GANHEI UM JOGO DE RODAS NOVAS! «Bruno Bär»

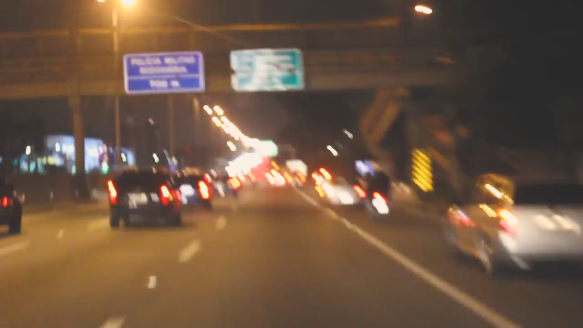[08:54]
É, galera. Já estamos em São Paulo, mano. Dá pra ver porque tá tudo parado.